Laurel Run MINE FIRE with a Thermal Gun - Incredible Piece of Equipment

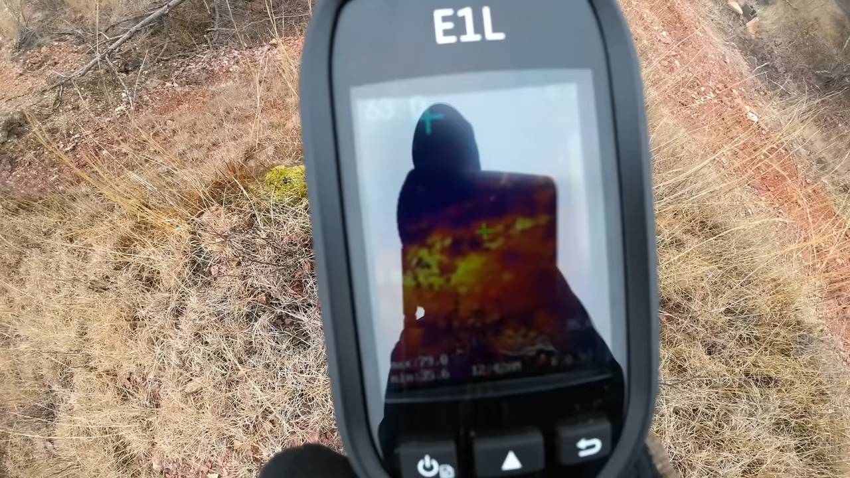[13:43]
is working exactly as intended and allowing me or you and everyone to see what's happening beneath our feet
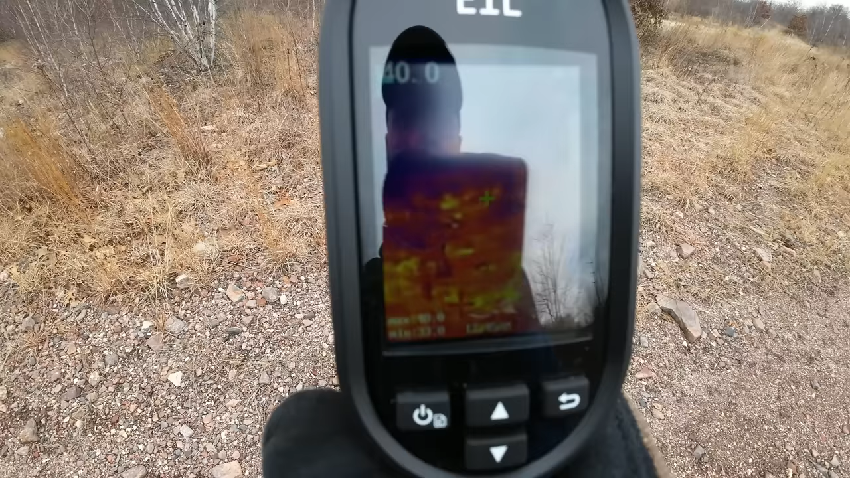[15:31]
not hot but warmer than the environment
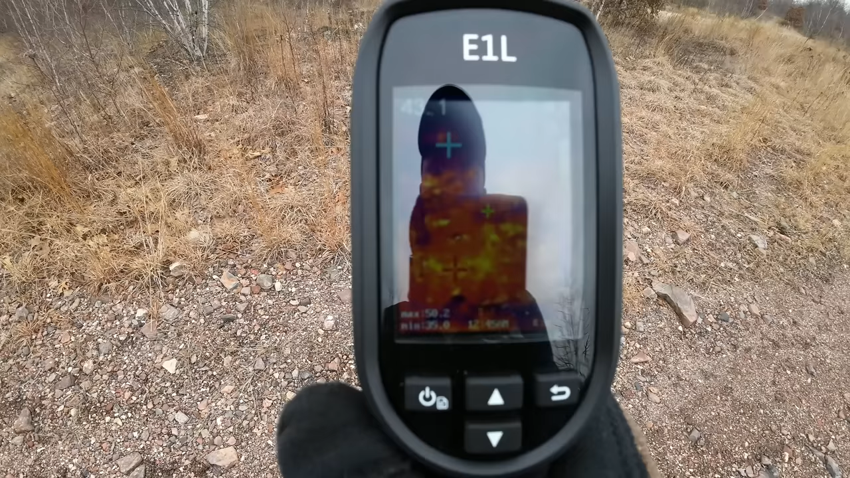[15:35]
there is some hot spots reaching near 50 degrees
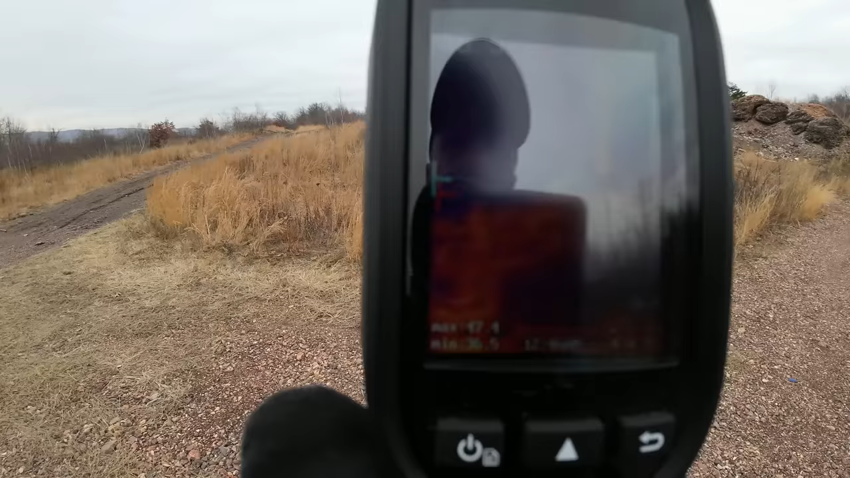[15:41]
and there's a pole there
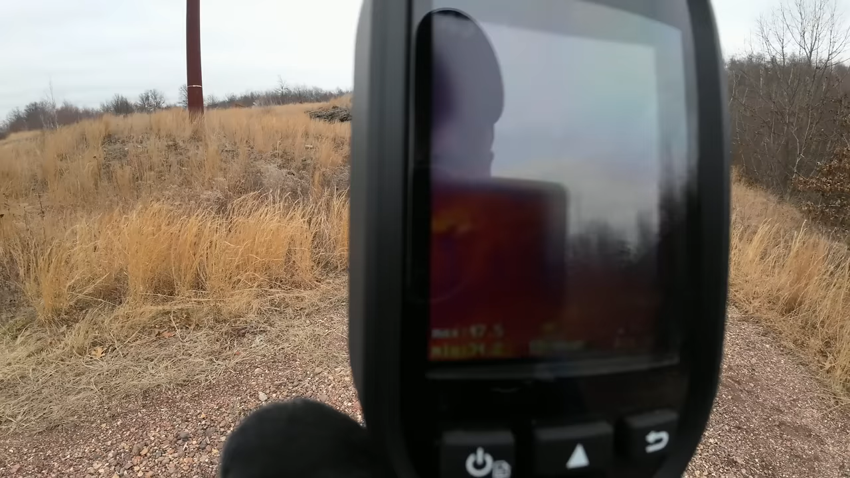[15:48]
it's giving us some heat oh look at that hopefully you guys could see that that is really bright
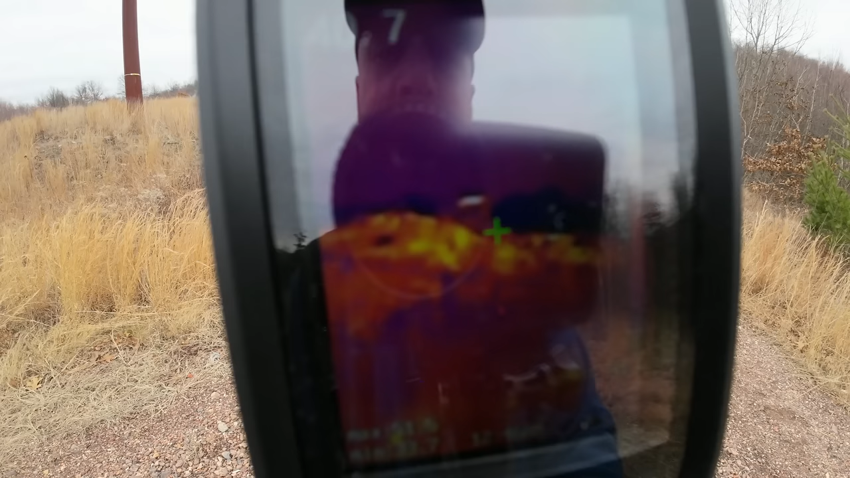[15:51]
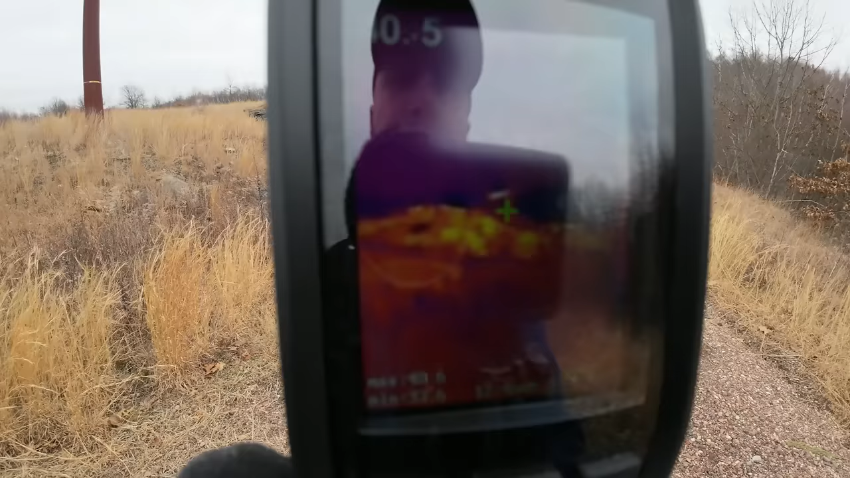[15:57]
so what we're looking at is that amount of material right there and yes i could actually see some steam coming out so this this is another hot zone
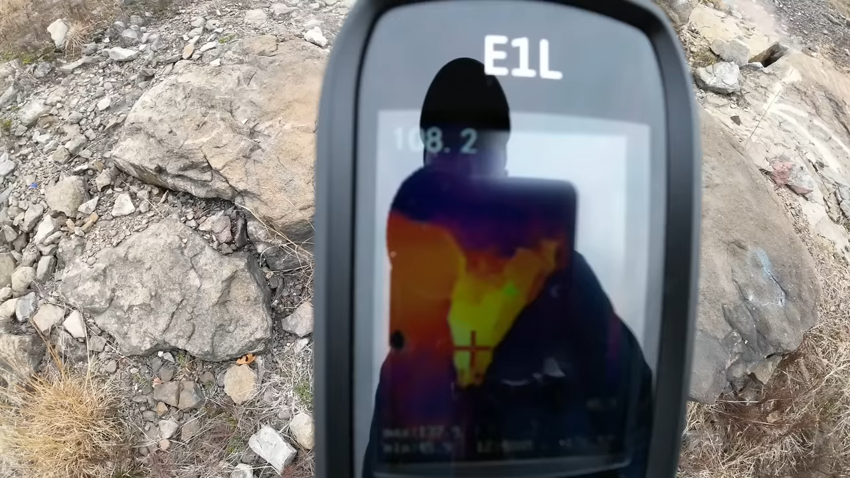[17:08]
138 degrees this is a hotter one
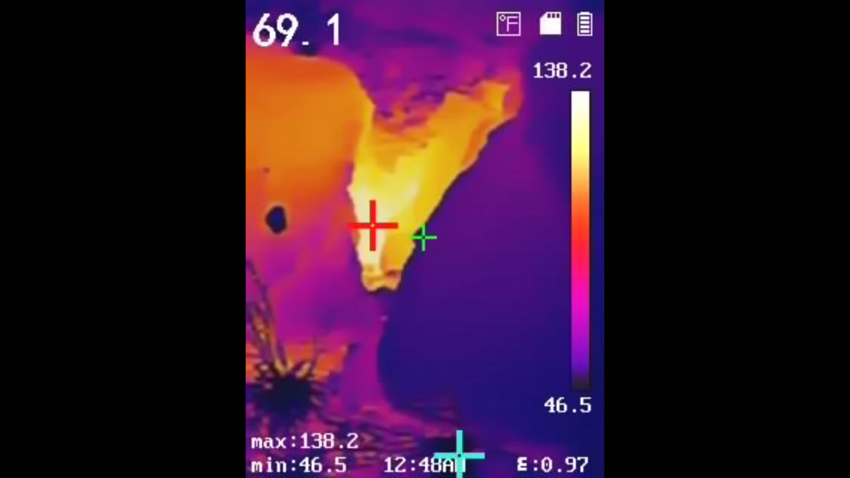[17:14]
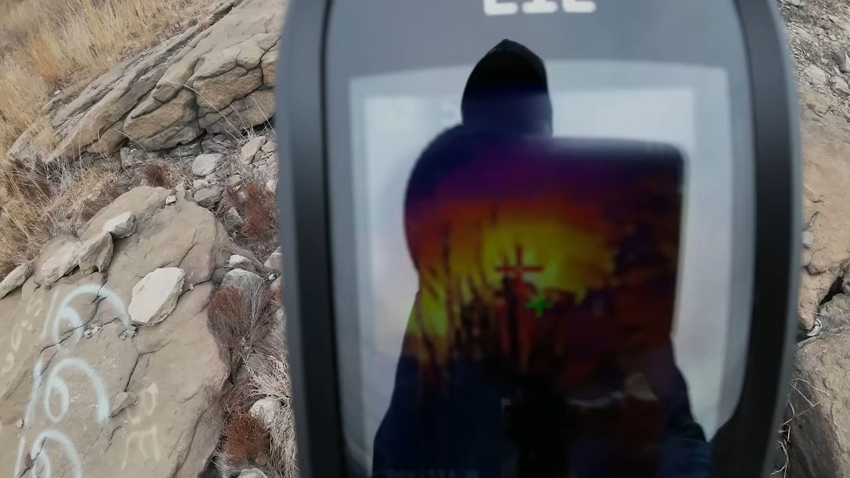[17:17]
even right here as well just to show you what we're looking at
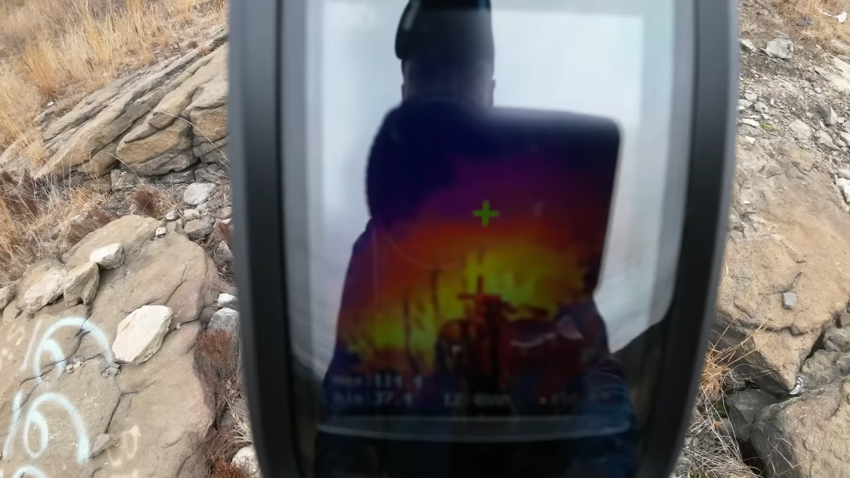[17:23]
the glare is really bugging me you're not able to see the whole screen
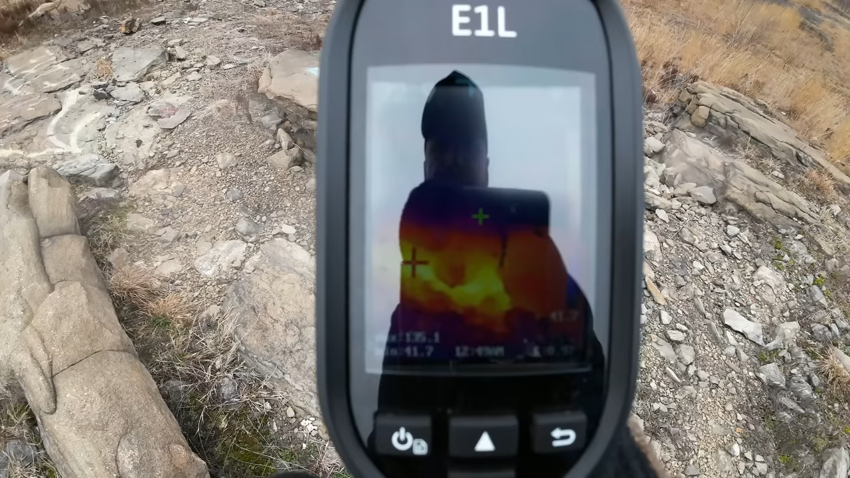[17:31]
i can feel the heat from here 136 137 degrees
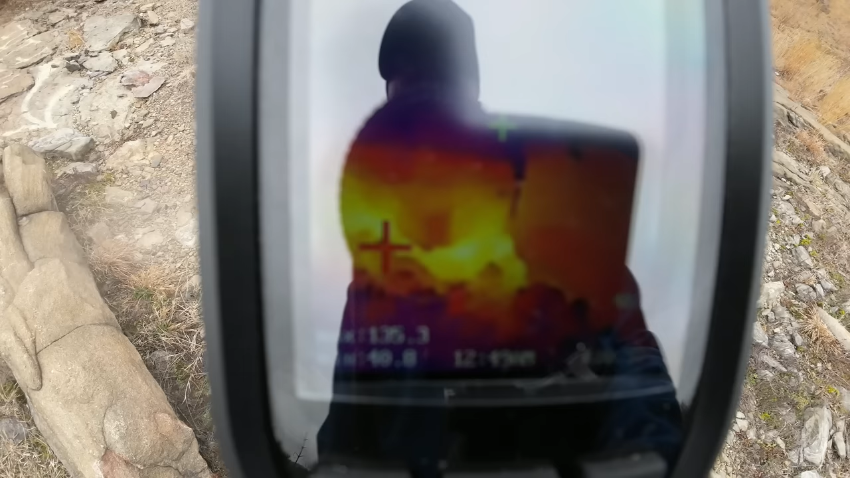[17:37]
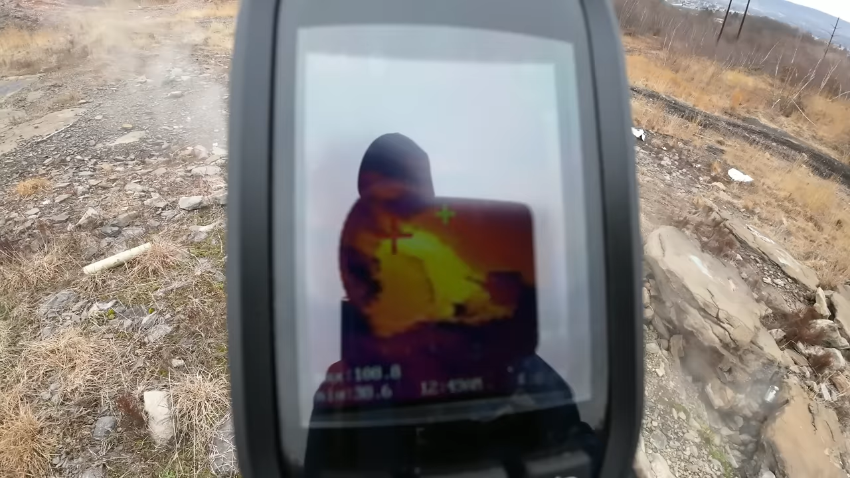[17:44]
you can actually see the steam coming out on the camera
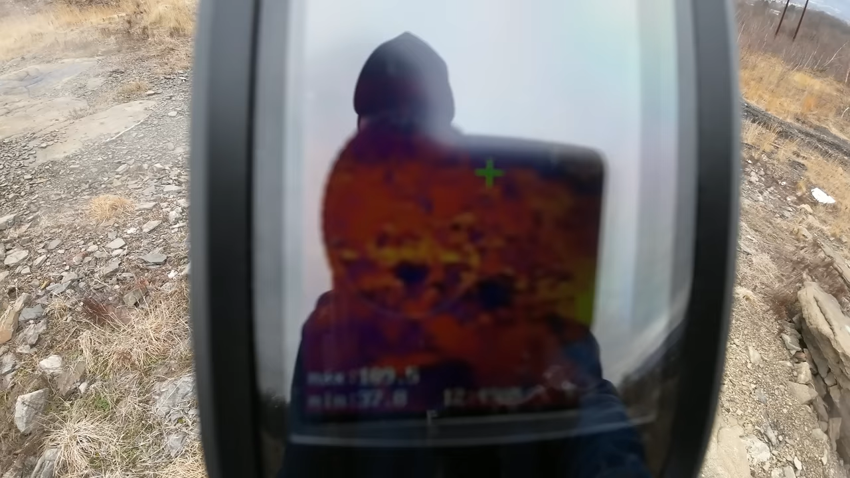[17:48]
i can't win if i have it too close it gets blurry i have it too far there's too much glare